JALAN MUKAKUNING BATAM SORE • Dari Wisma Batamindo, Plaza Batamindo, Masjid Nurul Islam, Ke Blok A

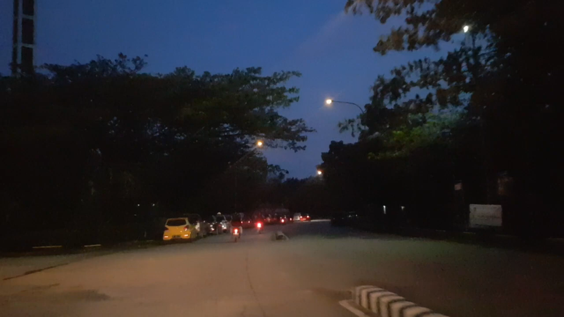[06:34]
Nurul Islam aku tak maghriban ini rumah maghriban rame nah ya ini 14 terus depan masjid
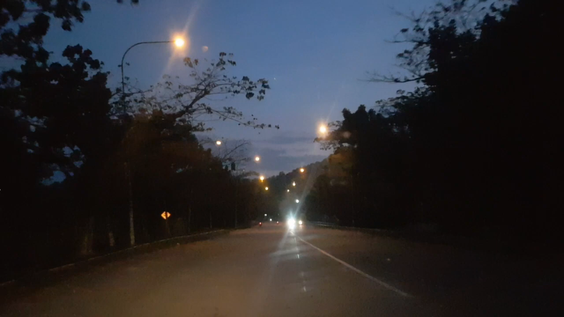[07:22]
ini aku tak ngepucik sedih luk rasa tak tak ano rasa tak skip ya langsung nah udah nyampe dormitori vlog A birok buka gak dia yang buka saya mau masuk wih dormitori vlog A